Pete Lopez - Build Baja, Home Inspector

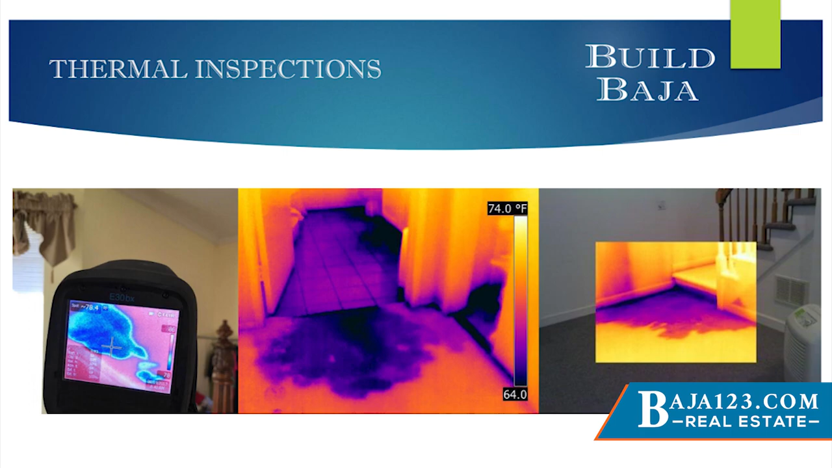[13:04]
On screen: scale top 74.0°F
the roof lines you can see like if there's moisture it's like okay the roof is leaking okay fine you can see it run down you can see it on the floor everything has a certain base temperature so when you put the camera on you can find like spots